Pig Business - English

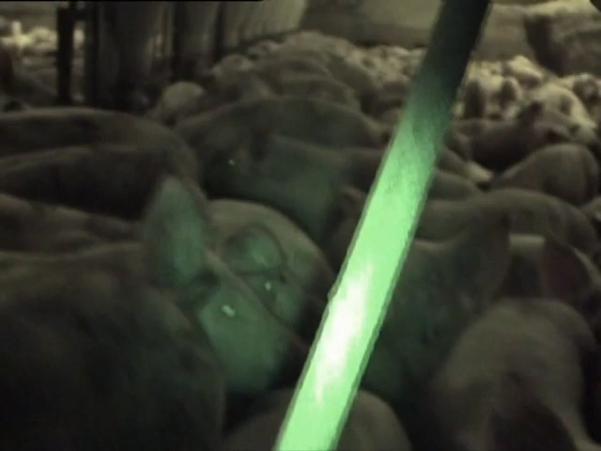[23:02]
Pigs in factory farms are usually raised on bare slats, but even on straw, they don't look healthy.
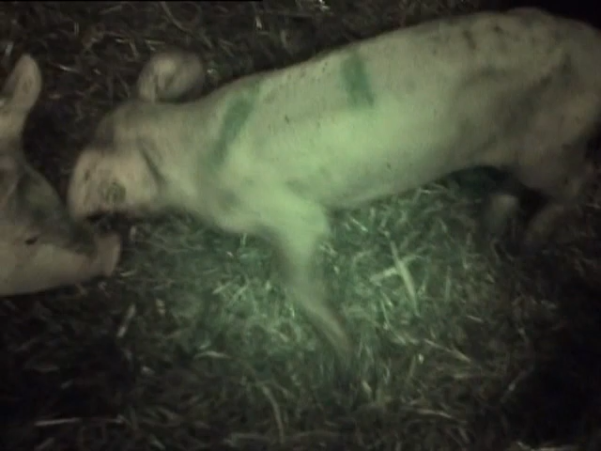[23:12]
Some really lame ones in there as well.